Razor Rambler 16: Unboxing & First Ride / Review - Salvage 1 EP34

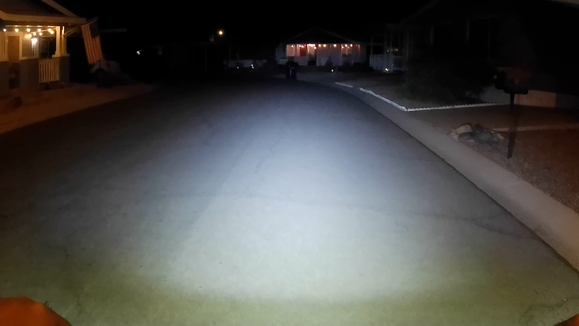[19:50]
That's way brighter than the factory light that this thing comes with. So, let's turn this bad boy on. Let's go for a ride. Definitely see where we're going now. There we
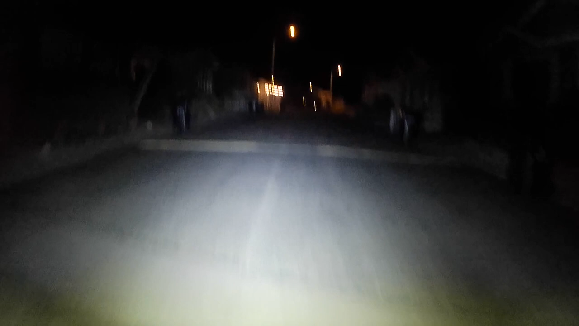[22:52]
I remember on here I had to slow down because I remember seeing that white car in the driveway but you couldn't gauge where the turn was because it was so dark. You didn't know where you had to slow down and turn.
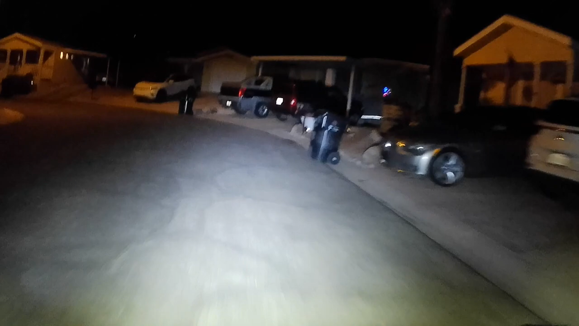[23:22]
Now. Look at that. Come on baby.
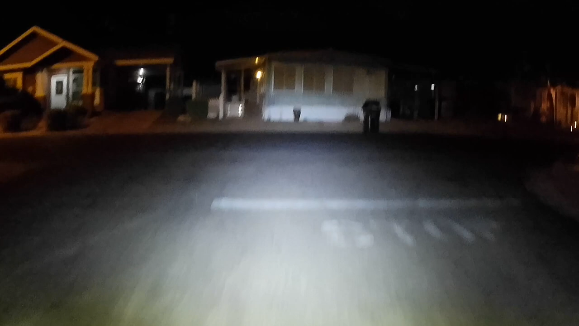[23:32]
Let my fire. Okay. Let's go into that park. That industrial park across the street. Where it was absolutely pitch black for most of the way. I don't think there's hardly any street lights over there. At least none that are working. Let's go see what we can see. Ah. This is so much better. 5. Okay. Go there.
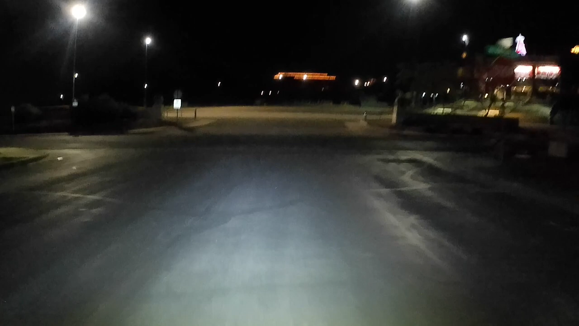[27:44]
I think this is the part, oh, there we go, it's a whole big Let's just ride around the parking lot, it's not closed At least ride around the parking lot Spring training for the Angels
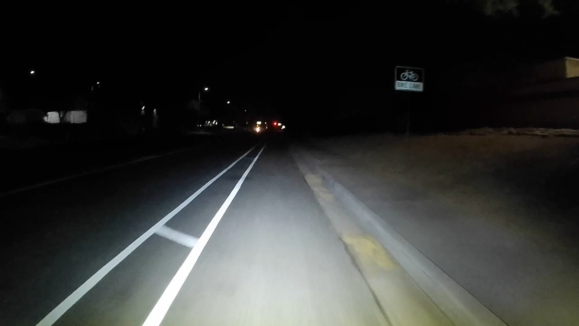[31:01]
Not the full 15 I like how you can see debris in the road ahead of you Whereas with those other lights, you couldn't see anything Let's test that right now So, this is what it looks like now with this light Let's turn this bad boy off That's a low beam, which is still not bad, it's pretty good That's the high beam again That's the strobe Now we're off